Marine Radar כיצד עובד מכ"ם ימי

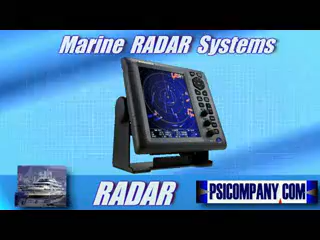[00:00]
What is Marine Radar? The term RADAR is an acronym which stands for Radio and Range Detection.
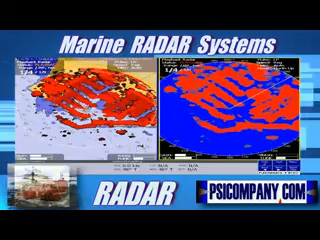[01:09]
The unit is constantly spinning on top of your vessel, so the radar beam is actually being swept across the water all around you.
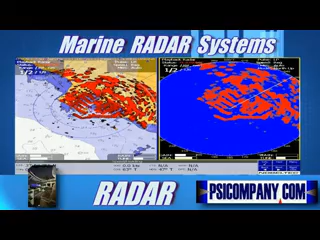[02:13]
Furuno, Garmin, Lowrance, and Raymarine now have digital radars, and the Navico group have launched a new range of broadband ones. However, do these new products help answer the Mariner's questions? Where are we? And who do I need to avoid? Before we try to answer this, let's go back to the basics. Let's consider traditional radar for a moment. The main components of a modern marine radar are a scanner and a display.
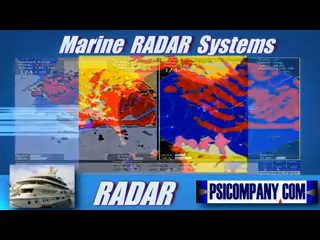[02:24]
The former includes the antenna, transmitter, and receiver, and the latter has whatever is necessary to turn the electrical data into an image the Mariner can understand. Now consider the scanner for a moment. Traditionally, in pulsed recreational radar, the magnetron is fired up with a high voltage spike,
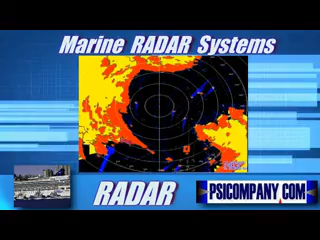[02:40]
and the resulting emission from the magnetron tube at a frequency of 9.3 to 9.4 GHz, which is known as the X-band,
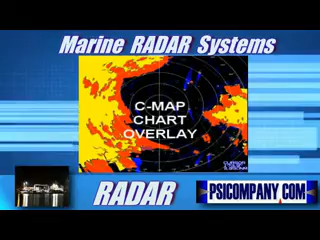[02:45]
is channeled through a waveguide and transmitted via a rotating antenna.
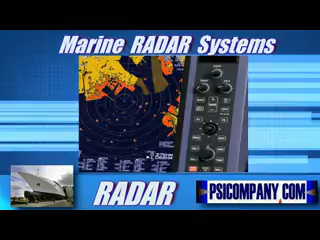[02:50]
The rotation speed of the antenna is usually in the region of 24 to 48 revolutions per minute. A single antenna is used both to transmit a pulse of microwave energy and receive the echoes that come from it. The time between the pulse being transmitted and the echo being received is used to determine the range. The angular position of the target, whether it's a buoy or another vessel, is determined by simply knowing where the antenna was pointed when the pulse was transmitted.
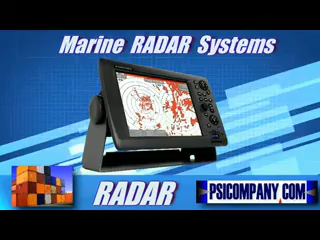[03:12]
Now let's consider the radar display.